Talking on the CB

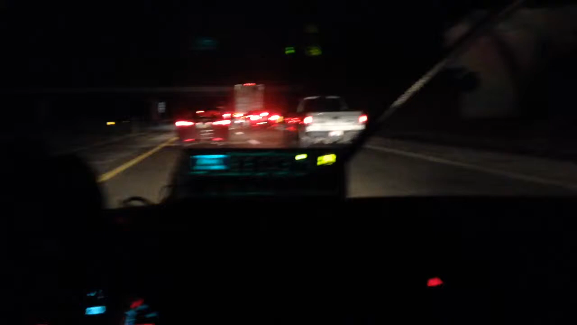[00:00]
I think it's more boredom. Looks like you're moving that guy. I thought he sounded like a retard. We're moving a little bit here. Yeah, we're moving slowly. Slowly but surely. I heard it was a car fire. Is it a car fire or a rollover?
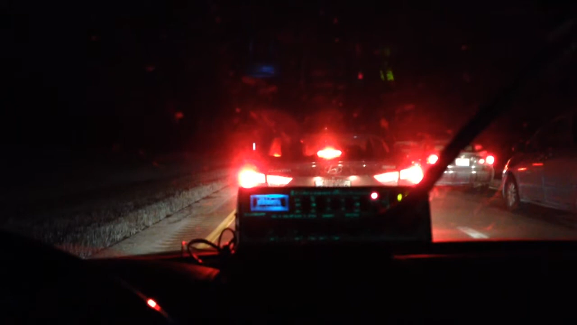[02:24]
Yeah, shoot, I'm at the, 196 over 8, and I'm sitting still. I mean, I move a couple feet every now and then, but other than that, I'm just sitting still. Both lanes are, the drivers both lanes are moving. Thank you on that update. We just must have a bunch of rubber necks.